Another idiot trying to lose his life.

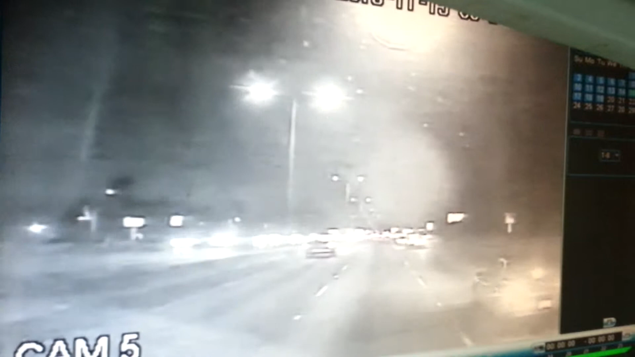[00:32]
Minutes later, same car. He just has some sex lights behind him now. And why, you might ask? Dumbass has no headlights.